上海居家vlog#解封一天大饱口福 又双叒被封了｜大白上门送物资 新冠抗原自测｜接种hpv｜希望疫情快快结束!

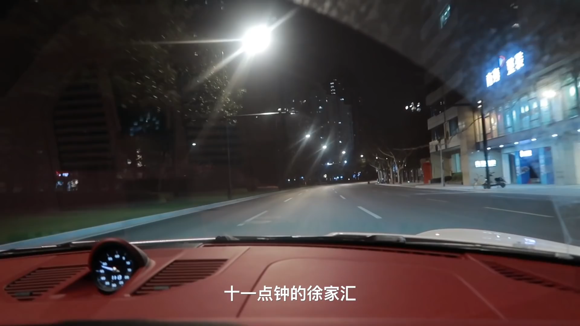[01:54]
十一点钟的徐家汇， 这是上海吗？ 这是上海吗？可怕。